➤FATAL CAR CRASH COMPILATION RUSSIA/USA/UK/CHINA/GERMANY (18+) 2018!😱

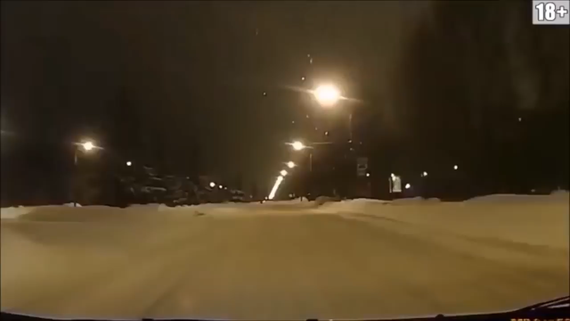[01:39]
Бля, пропусти вот эту москвичонку, бля. А? Сейчас, блядь, пизданёт, кто тебя?